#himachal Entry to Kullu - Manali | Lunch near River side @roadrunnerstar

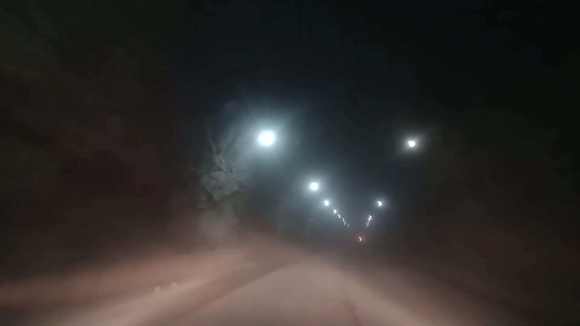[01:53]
हैं। ये टनल के अंदर चल रहे हैं, मैंने तो लाइट ऑन कर लिया है, देखो लाइट एक टेढ़ा सा लग रहा है, मुझे इल्म नहीं था कि ऐसा कोई टनल भी है इस रास्ते में, ये तो शानदार है।